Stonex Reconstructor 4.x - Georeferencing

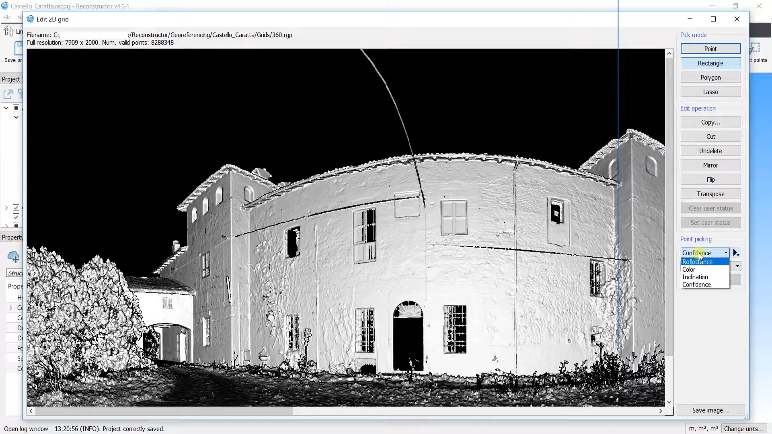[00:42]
Pick the targets you have measured in the field.
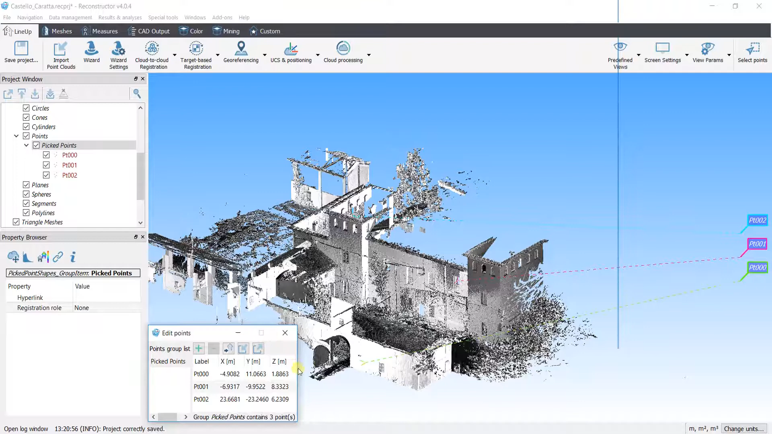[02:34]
. . Rename the points as in the text file where you have the coordinates
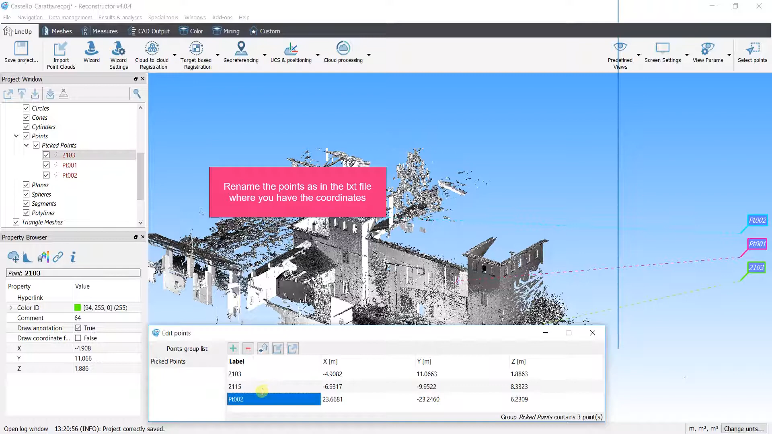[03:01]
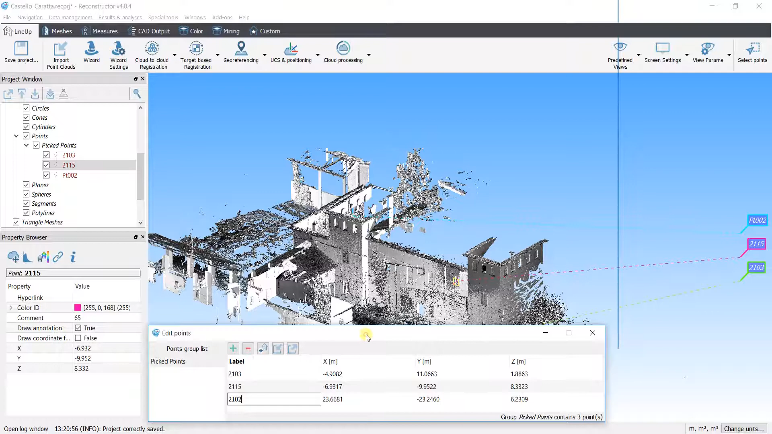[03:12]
Click on point list registration Load the points of your scans from the point list Select all points
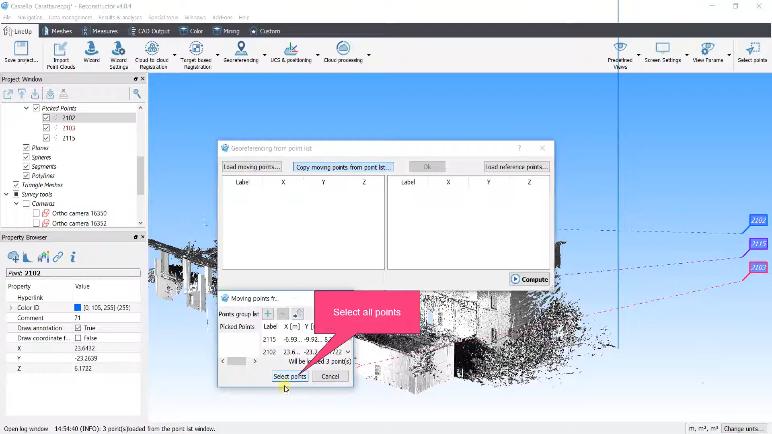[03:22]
Click on OK Load the points measured on the field
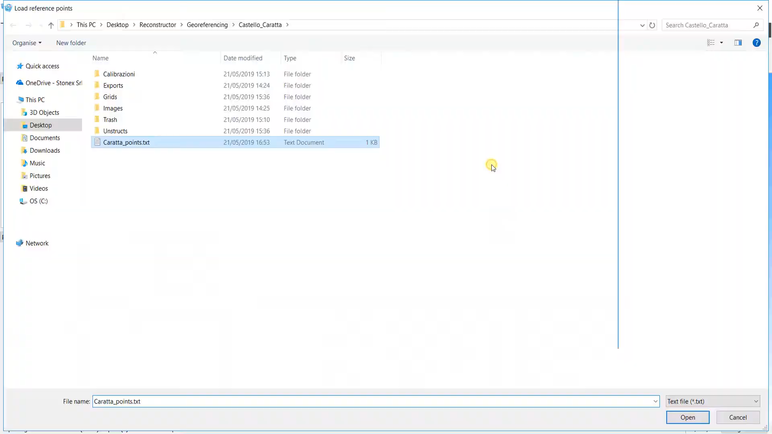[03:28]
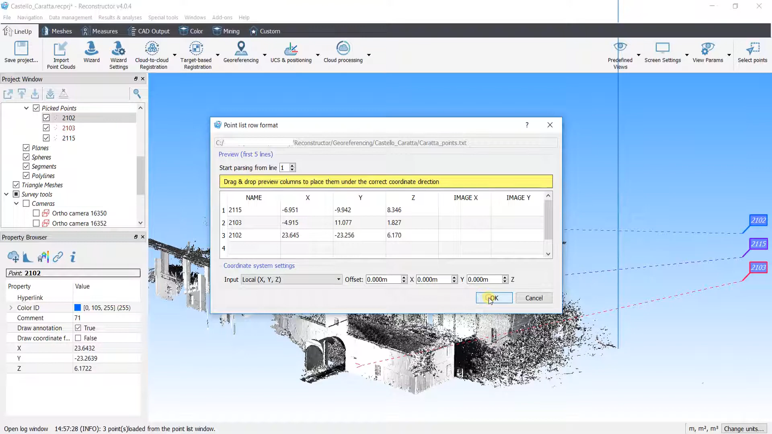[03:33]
Check if the point names match and compute
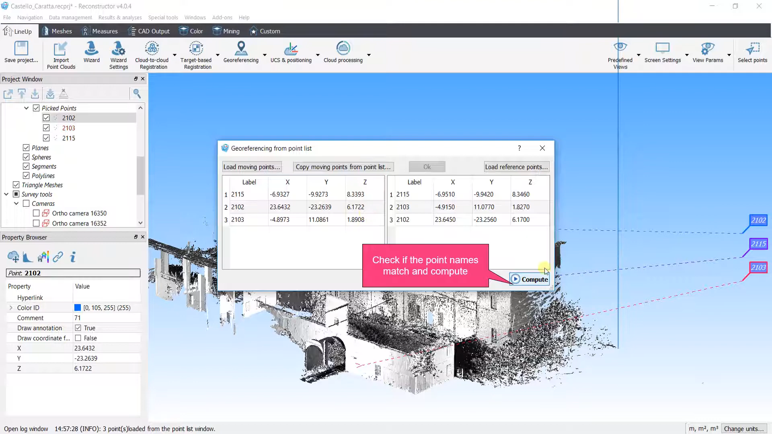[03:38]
Match by name Apply the transform